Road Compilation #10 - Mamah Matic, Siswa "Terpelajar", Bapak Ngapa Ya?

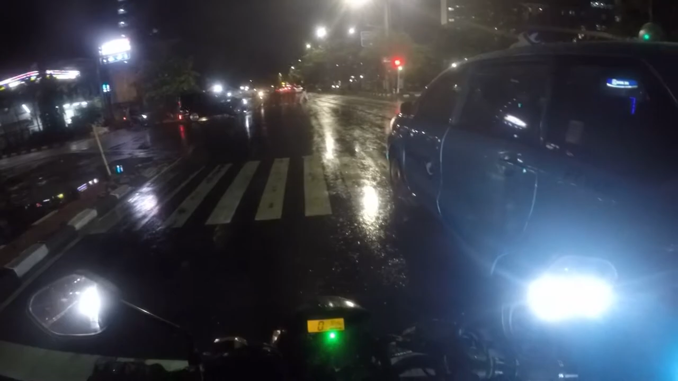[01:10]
Kasian tuh orang mau nyebrang lampu merah ditabas. Gak bisa nyebrang kan.